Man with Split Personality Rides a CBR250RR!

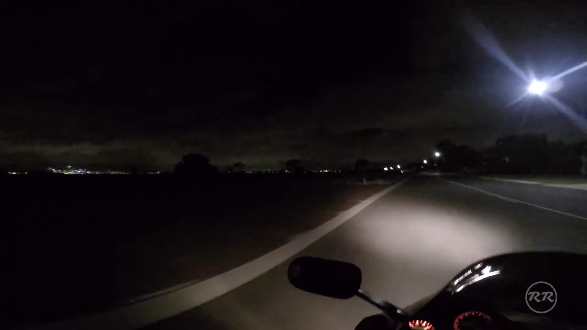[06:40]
There's some fireworks. I don't know if you can see that. And our fine city over on the left there. Looking pretty good. And fireworks. Pretty cool. Fingers crossed. I can't actually hear what I'm saying.